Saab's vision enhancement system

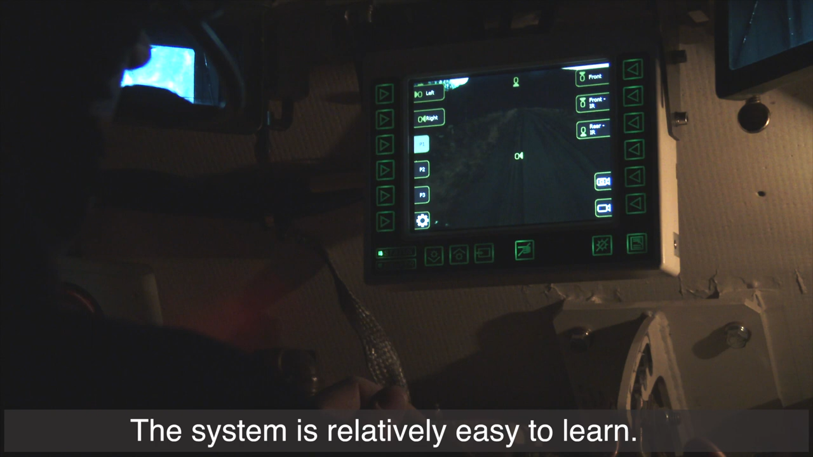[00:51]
The system is relatively easy to learn, just a little while and you can switch in between the cameras.